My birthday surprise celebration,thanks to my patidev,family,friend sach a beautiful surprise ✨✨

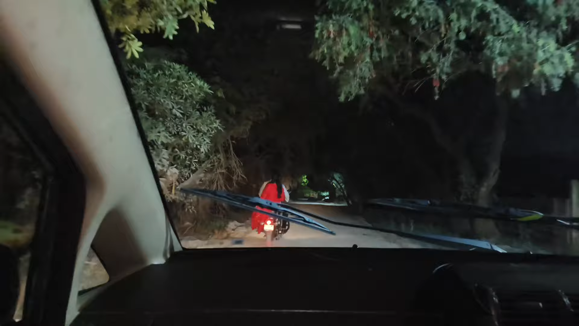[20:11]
तो फ्रेंड्स अब हम फाइनली रात में जा रहे हैं अपने घर,